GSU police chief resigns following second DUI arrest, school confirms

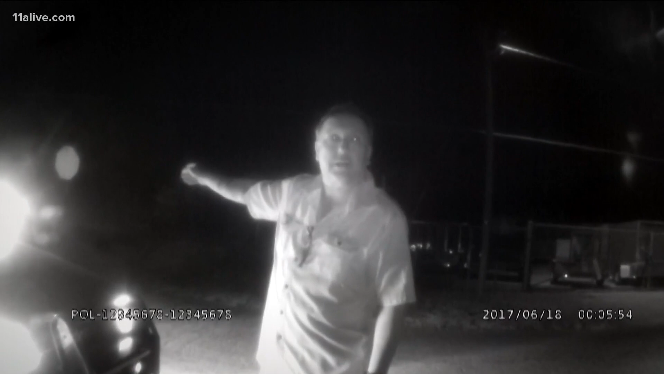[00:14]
Police video from 2017 shows the former police chief's first DUI arrest. You can see him taking a sobriety test.